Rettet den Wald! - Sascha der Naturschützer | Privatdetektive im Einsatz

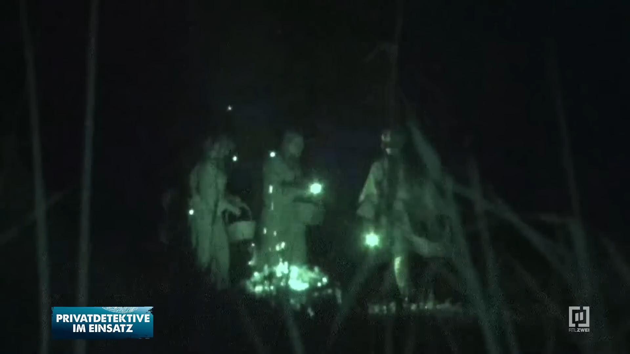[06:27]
Auch nach Einbruch der Dunkelheit geht die Observation im Wald weiter. So, wir holen uns jetzt das, was wir brauchen. Sascha.
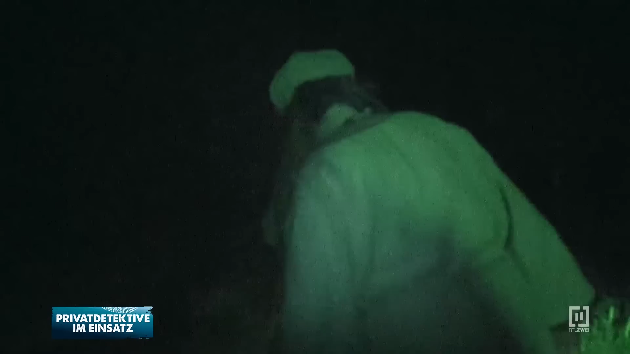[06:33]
Expedition Wald läuft an. Man will sich holen, was man braucht. Mach dir da mal keine Sorgen. Wir machen sag mal, aber warum regelmäßig. Habt ihr Taschenlampen?
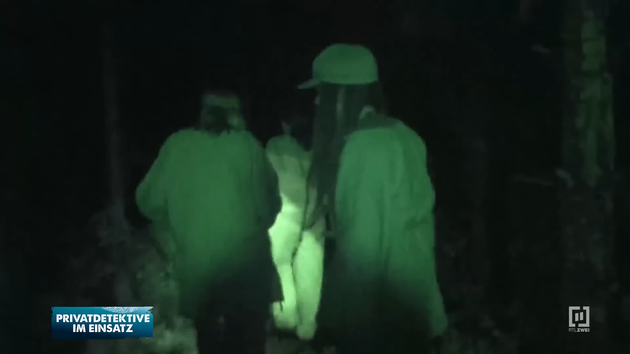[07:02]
Öfters. Ja, und nach wir was suchen ja wir jetzt? Geschenkt. Was bietet die Natur? Holz. Sascha, komm her. Ja, wo, wo? Hast du was gefunden, Jonas?
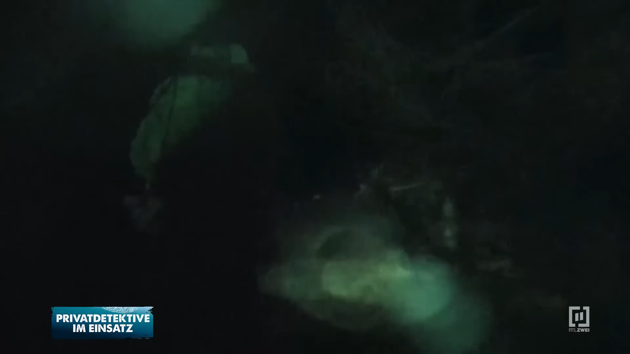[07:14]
Alles voll, Alter. Wunderbar. Was ist denn da? Wie geil ist das denn? Das sind ja Pilze. Ist alles voll. Ja, Mann. Ja, was soll ich mit Pilzen?
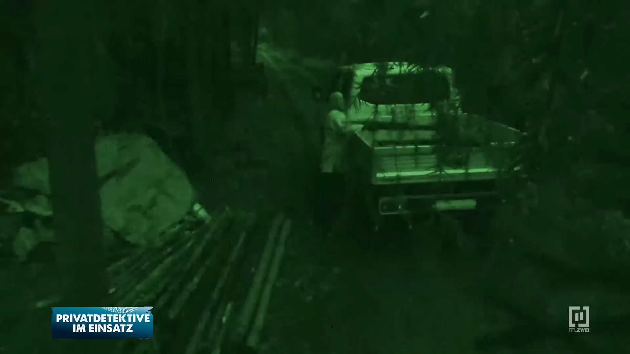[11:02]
der genauso gekleidet ist wie die, aber aus der Gruppe war es keiner. Nee. Das heißt, da bedient sich einer, deren Identität quasi gibt vor. Nummernschild kann man auch nicht erkennen.
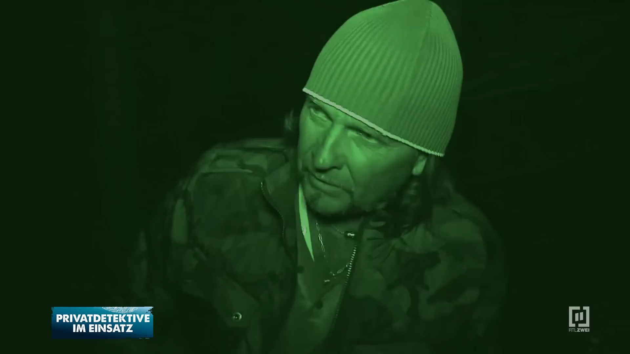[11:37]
Ja, wir stehen jetzt hier und warten letztendlich darauf,
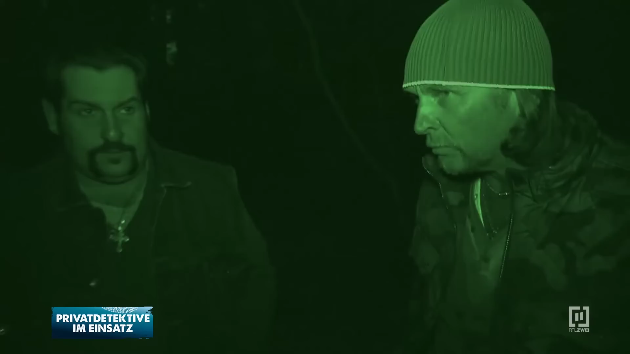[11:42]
dass wieder einer von diesen Pseudo-Waldmenschen kommt und Holz klaut. Und dass wir dann endlich denjenigen erwischen, auf frischer Tat, der hier seit Tagen zugange ist. Oh, guck mal, da kommt da ein Auto.
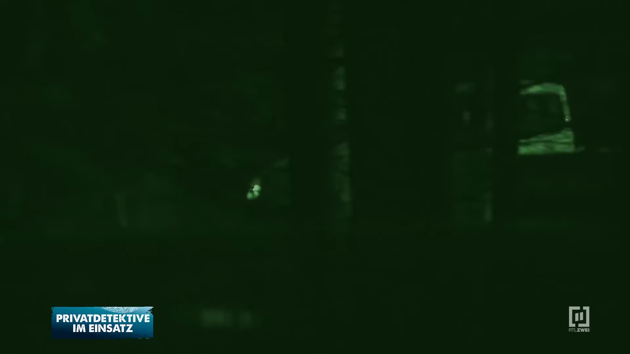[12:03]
Guck mal. Wenn das nicht unser Mann ist. Guck da auch, in so einem Waldkostüm. Guck, der nimmt Holz.
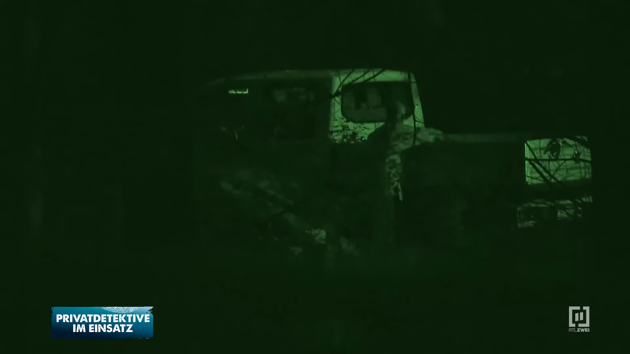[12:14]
Wenn ich nicht wüsste, dass du neben mir stehst, würde ich sagen, du bist es. Nein, der hat doch keine Haare auf dem Kopf.
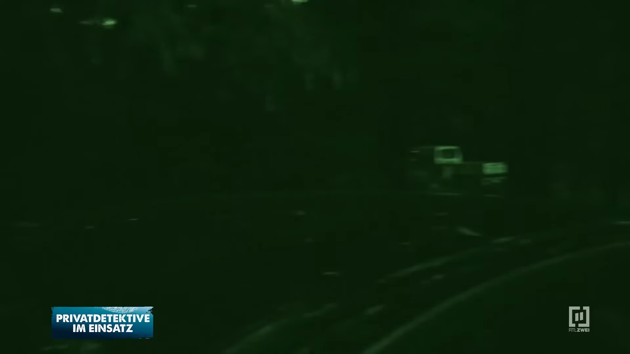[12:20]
Er hat keine Haare, aber du alles siehst. Oder nur ein bisschen. Der ist aber ganz schön flink. Ja, schnelle Aktion. Da wird eben aufgeladen und weg sind wir. Aber weißt du was? Am besten wäre natürlich, wenn wir wissen, wo er das ganze Zeug abladen tut. Lassen wir ein Stück weg sein, da hängen wir uns direkt hinter.